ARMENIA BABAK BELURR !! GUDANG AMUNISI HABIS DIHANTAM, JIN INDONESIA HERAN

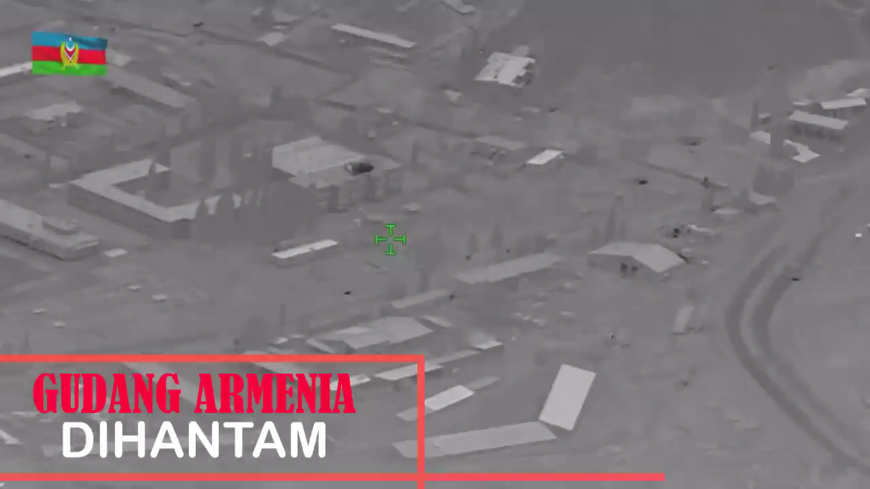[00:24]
Hal ini pun pastinya merupakan pukulan telak bagi Armenia di mana amunisi-amunisi yang akan digunakan mereka ternyata telah amsyong,
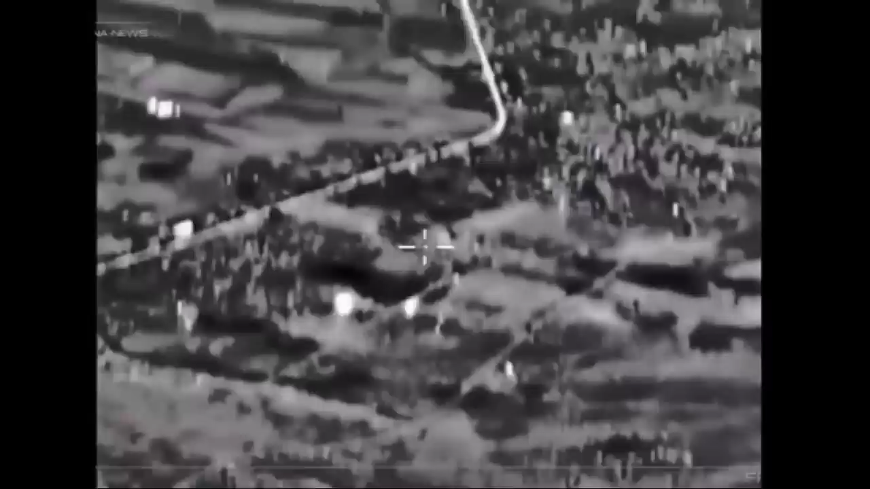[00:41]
malam hari pada tanggal 7 ataupun 8 Oktober 2020 kemarin.
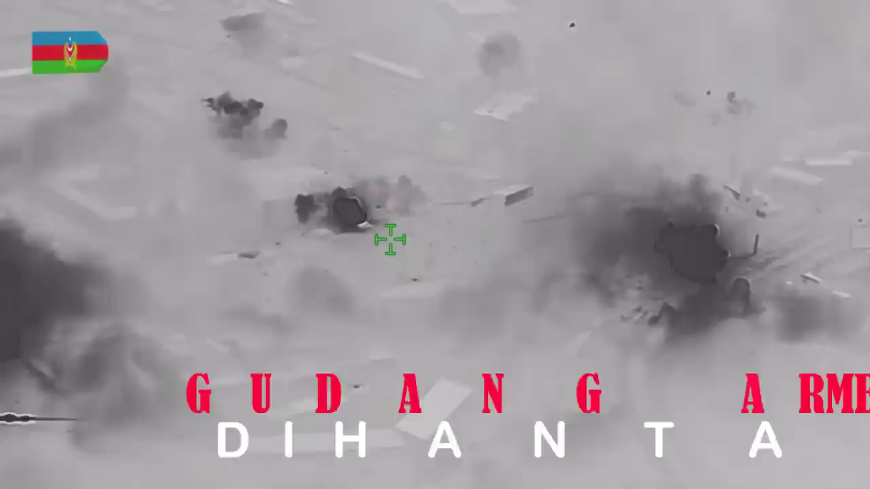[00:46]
Dan video pun menunjukkan hantaman yang diarahkan langsung ke sejumlah bangunan dan diduga itu adalah infrastruktur vital milik Pasukan Angkatan Bersenjata Armenia dan Pasukan Pertahanan Arsak.